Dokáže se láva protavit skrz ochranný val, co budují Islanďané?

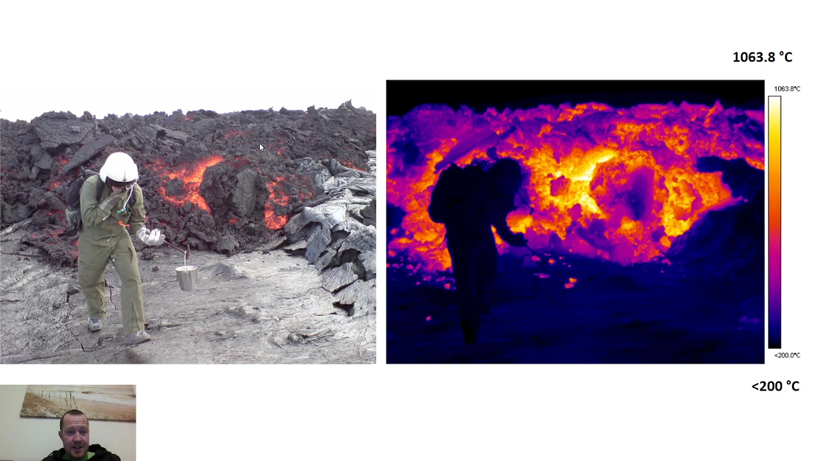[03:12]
On screen: scale top 1063.8°C
A můžete si všimnout, že ta nejteplejší část se nachází vlastně jenom tadyhle někde, kde vidíte to žohnoucí. Na těch jiných částech už ta teplota je mnohonásobně nižší. Dochází tak k tomu, že vlastně tahle ta tmavá část, tak ta už tak vysokou teplotu prostě nemá.